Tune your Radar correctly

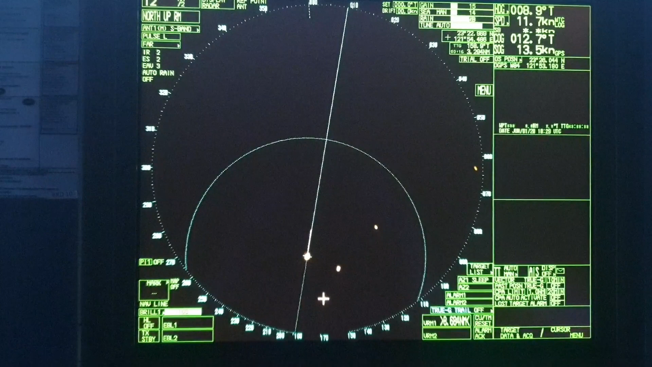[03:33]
Acquire your targets to see the strength of the echoes. If the if the strength of the echoes is good the targets will be acquired otherwise they will get lost.
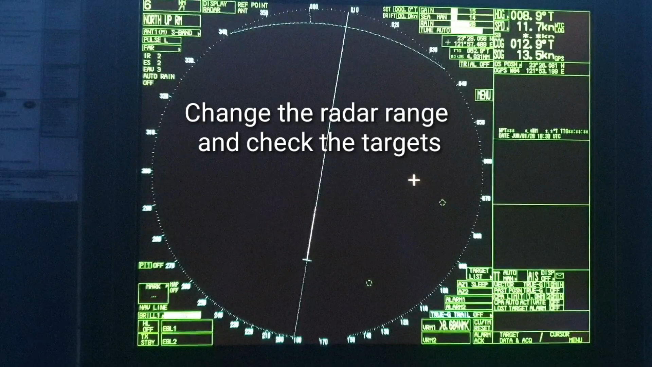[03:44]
Change the radar range and check the targets. The echo strength looks good and you can still see the targets on your screen.
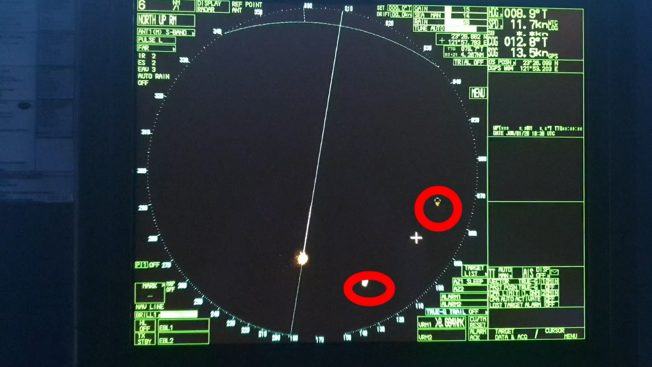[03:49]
Our radar is set now and we are good to go and we are not confused by any other false echoes other than the targets.